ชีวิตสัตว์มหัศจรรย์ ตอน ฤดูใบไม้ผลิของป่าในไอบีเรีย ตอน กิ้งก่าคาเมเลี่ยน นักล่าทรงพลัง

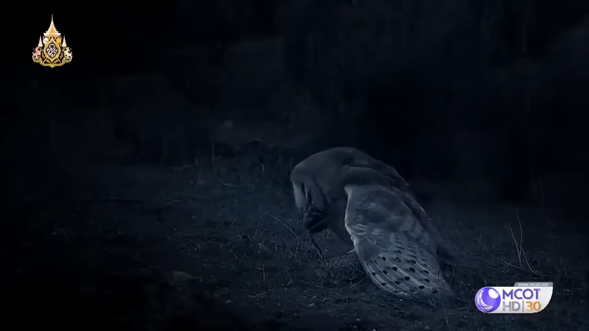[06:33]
จำนวนสัตว์เลี้ยงลูกด้วยนมขนาดเล็กที่ถูกล่าโดยพวกนกในเวลากลางคืนนั้นทำให้พวกมันเป็นผู้เล่นที่สำคัญในการสร้างสมดุลของระบบนิเวศที่พวกมันอาศัยอยู